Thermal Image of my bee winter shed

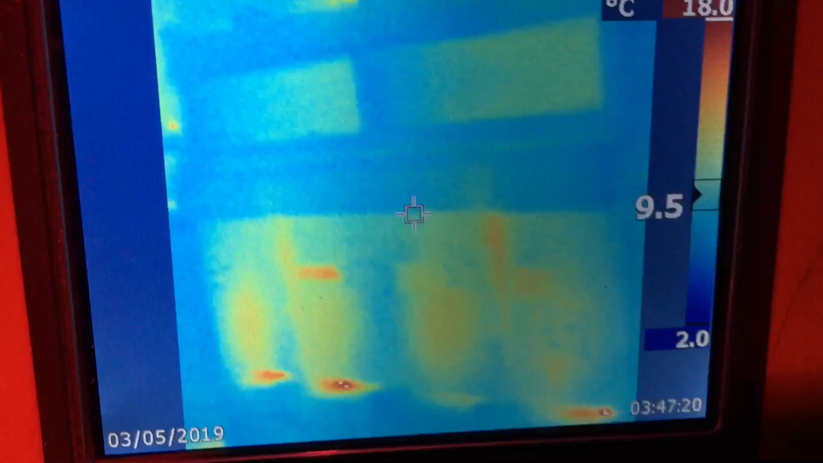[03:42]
On screen: scale top 18.0°C, scale bottom 2.0°C
It's hard to walk through here with looking through two cameras,
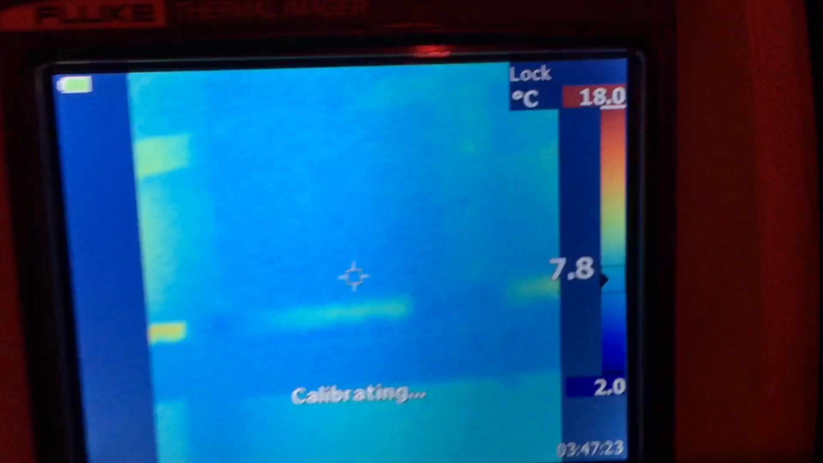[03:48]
On screen: scale top 18.0°C, scale bottom 2.0°C
look
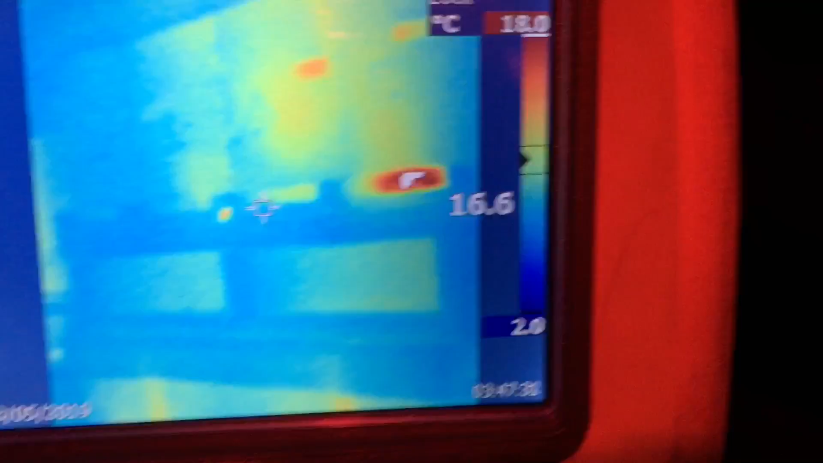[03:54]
at the life there.
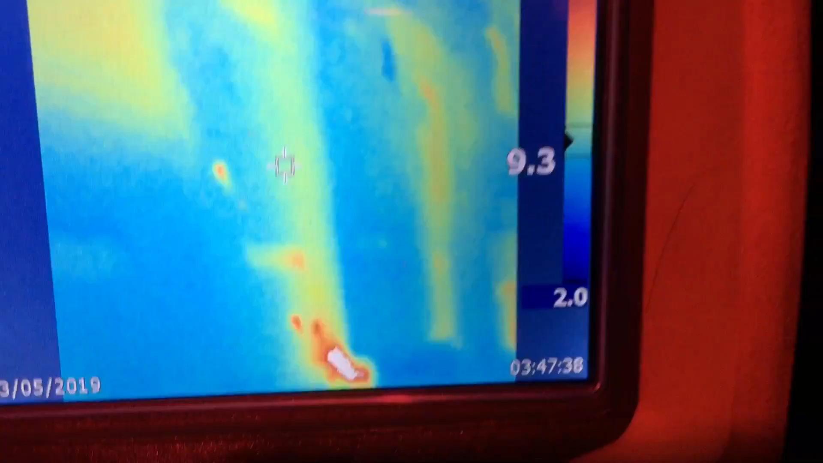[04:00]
So I'm not finding too many blank spots, I'll try to find another one here.
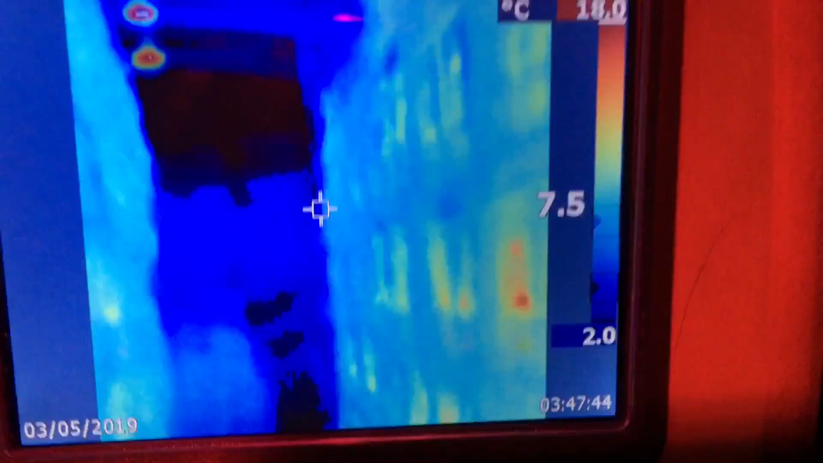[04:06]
On screen: scale top 18.0°C, scale bottom 2.0°C
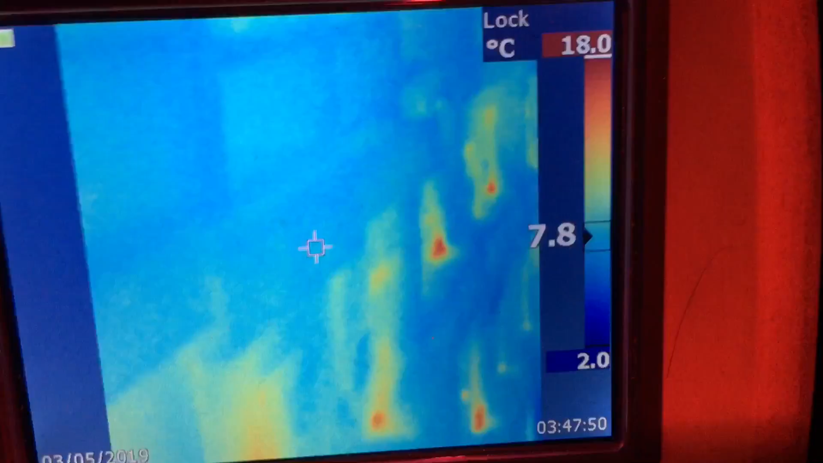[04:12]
On screen: scale top 18.0°C, scale bottom 2.0°C
I'm going to have to, here's one,
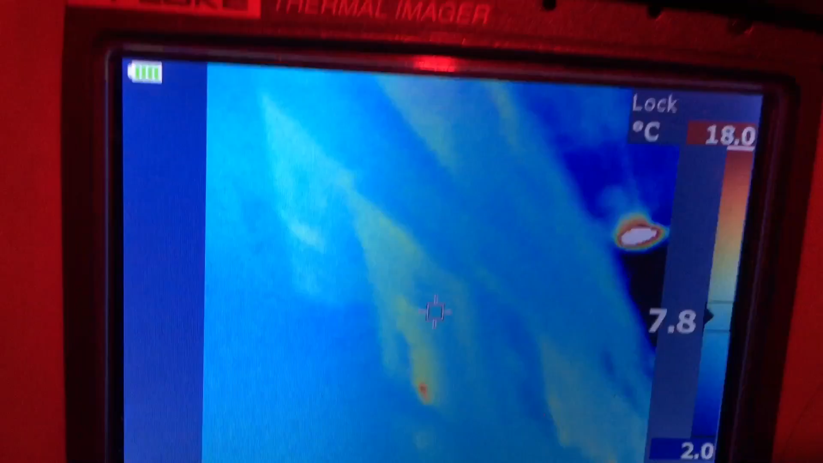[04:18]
On screen: scale top 18.0°C, scale bottom 2.0°C
nope, still got life in there.
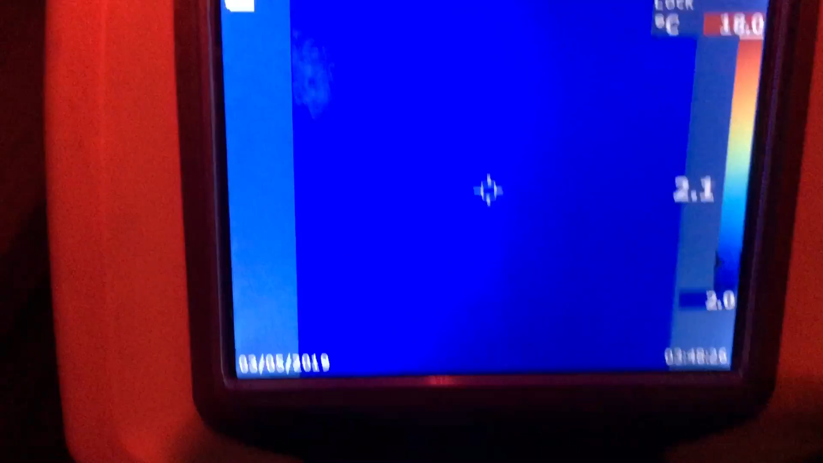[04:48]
On screen: scale top 18.0°C, scale bottom 2.0°C
It's nice to walk the aisles and see life.
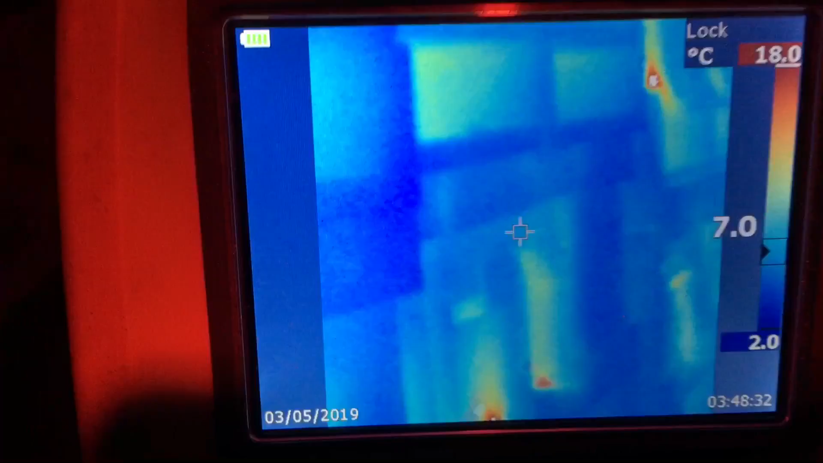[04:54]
On screen: scale top 18.0°C, scale bottom 2.0°C
Here's a five-frame nuke that is dead, this one here obviously, look at the blank spot.
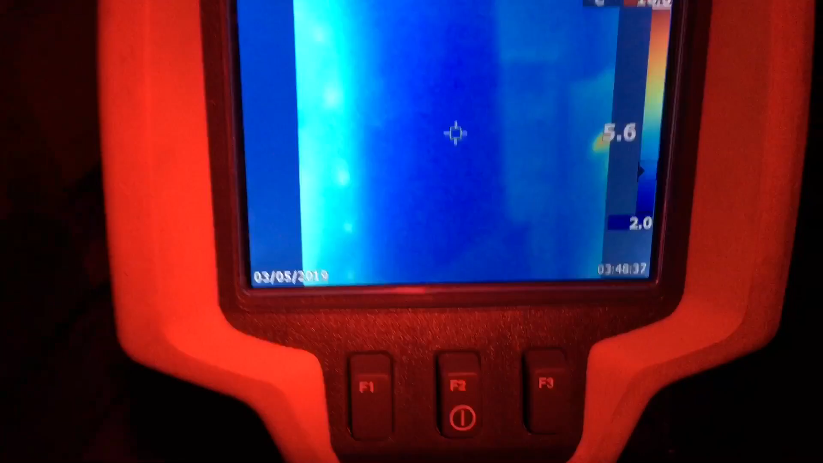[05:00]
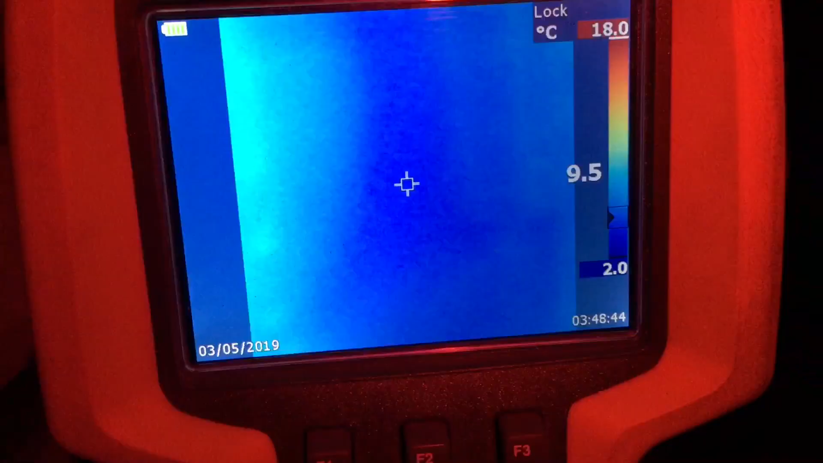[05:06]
On screen: scale top 18.0°C, scale bottom 2.0°C
Let's just look, where are we, this one here.
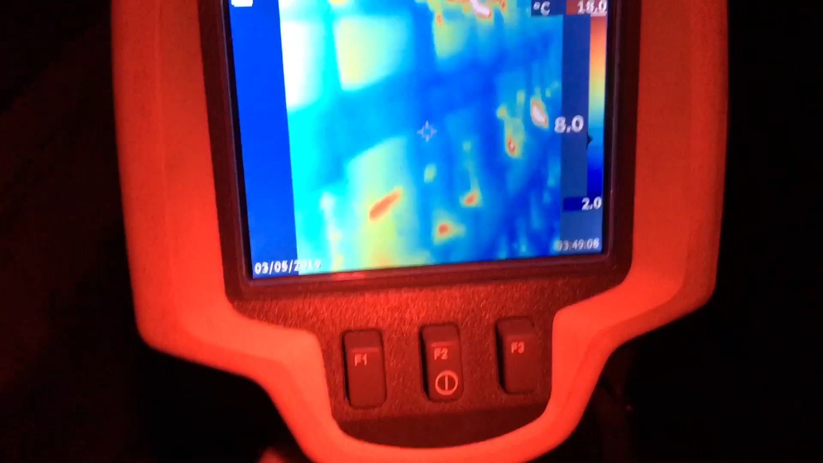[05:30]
On screen: scale bottom 2.0°C
So, for the most part, I'm not seeing too many blank spots, which is awesome.
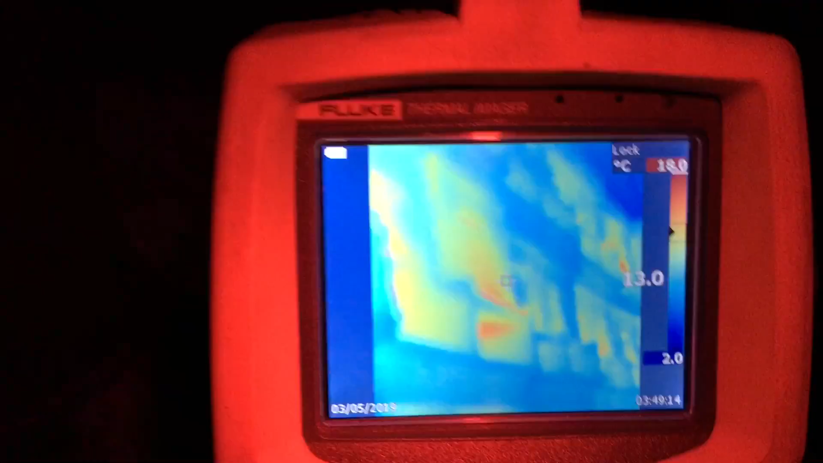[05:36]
On screen: scale top 18.0°C, scale bottom 2.0°C
Now you'll notice here, look at this.
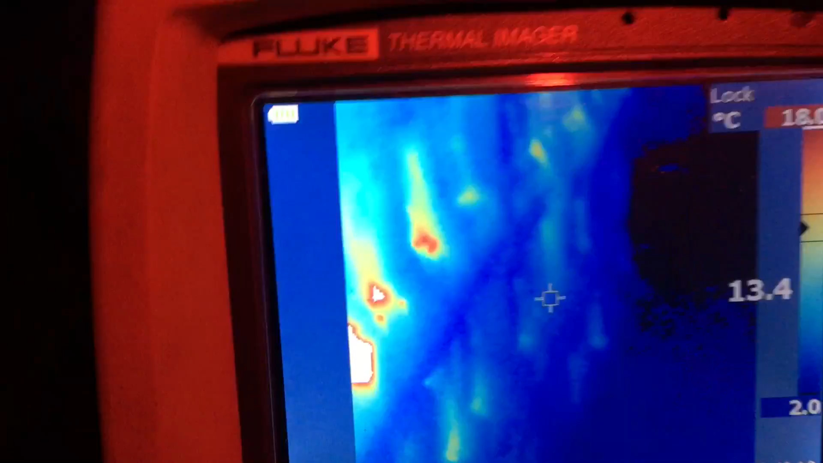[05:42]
See how the hives are mostly glowing?
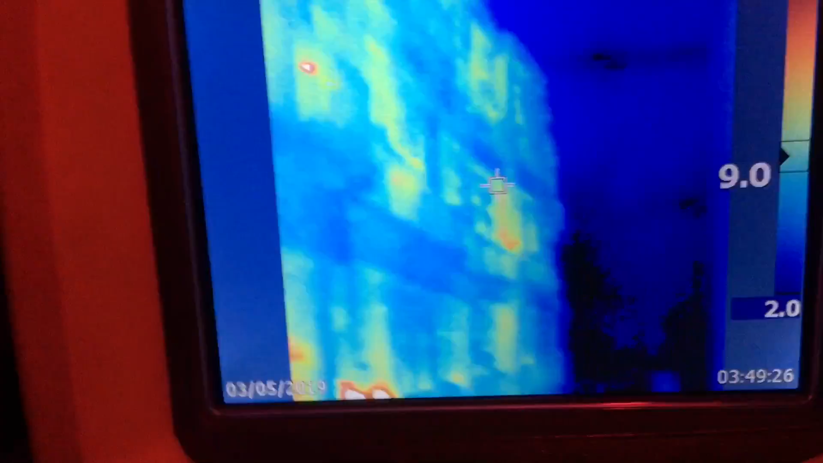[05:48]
Then as I get further down this aisle, see the hives here really start to cool off. See right at the end of the row here?
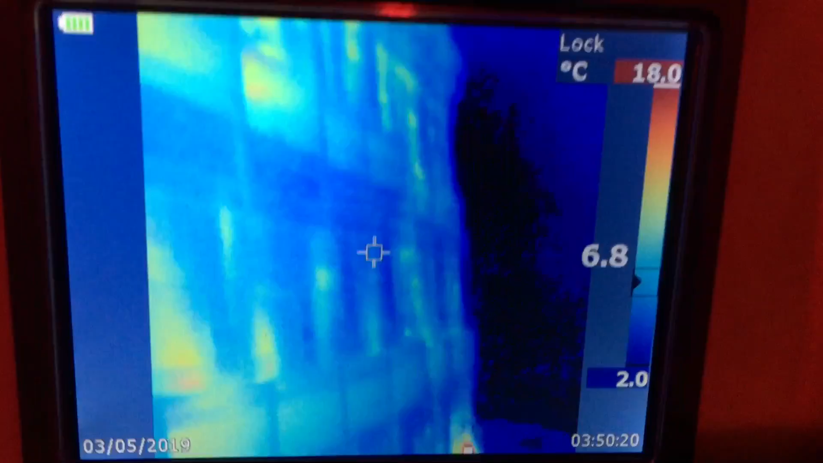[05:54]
On screen: scale top 18.0°C, scale bottom 2.0°C
It's because of my vent.
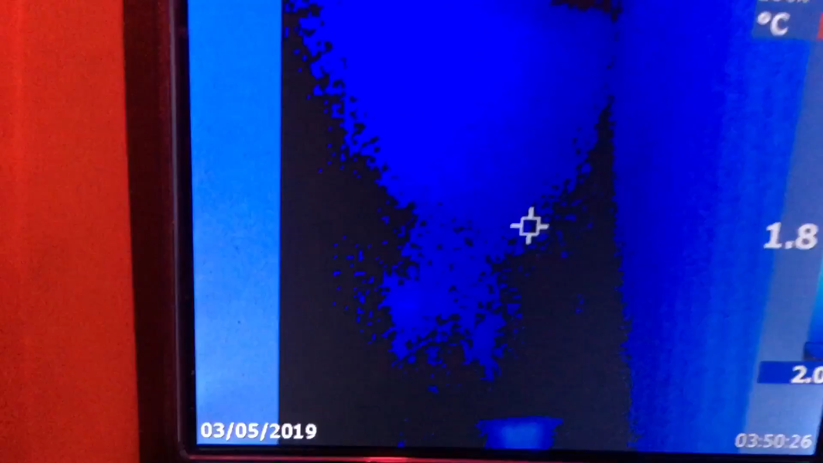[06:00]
We can see, there's my air intake
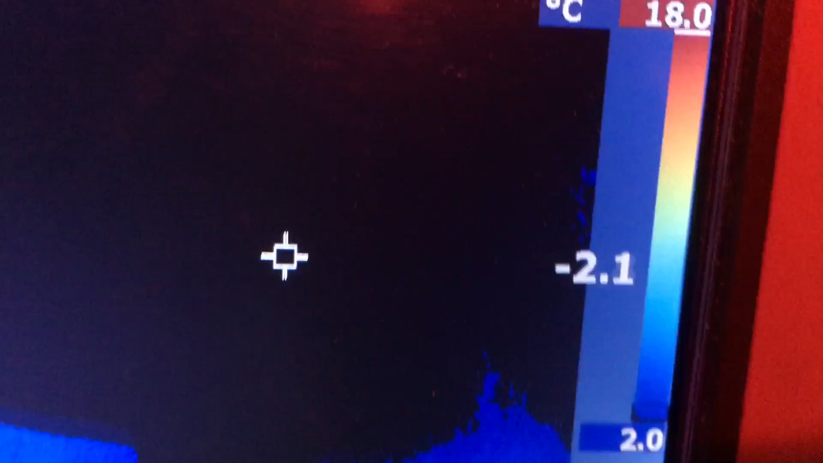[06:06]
On screen: scale top 18.0°C, scale bottom 2.0°C
and it comes and it blasts against the wall here.
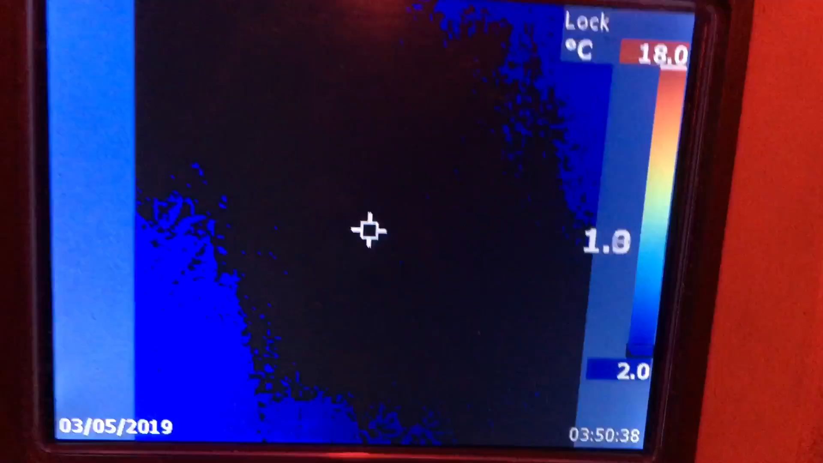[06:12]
On screen: scale top 18.0°C, scale bottom 2.0°C
You can see the cold signature right on the wall and it follows through straight down this aisle.